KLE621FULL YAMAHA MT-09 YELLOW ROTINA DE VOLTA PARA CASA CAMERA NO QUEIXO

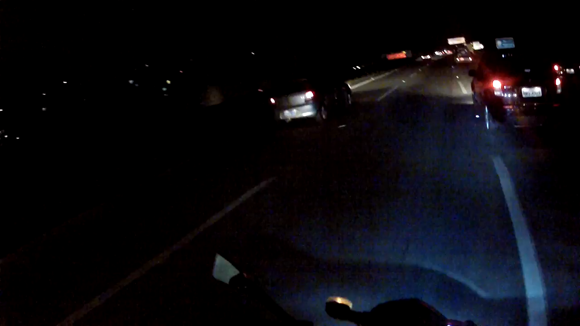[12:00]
Ou de carros Ou de carros Com uma conservação Enfim Que soltam detritos Aí pela Que nem aquele rapaz Ali ó Eu acho que ele Está correndo Um grande risco Né Então Procure andar Sempre aqui Desse lado Eu já peguei Várias peças Ali do outro lado Inclusive furou O pneu Da minha moto Uma vez
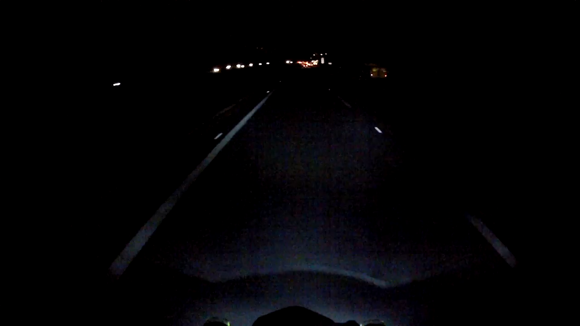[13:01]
Porque Às vezes o cara É inexperiente São coisas Que ajudam Na condução Da motocicleta Então Principalmente Pra você Que anda de noite Aí pela estrada Procurei sempre Usar essa pista Aqui ó Mesmo que você Tiver uma moto Mais fraquinha Os caras vão ter Que entender A sua posição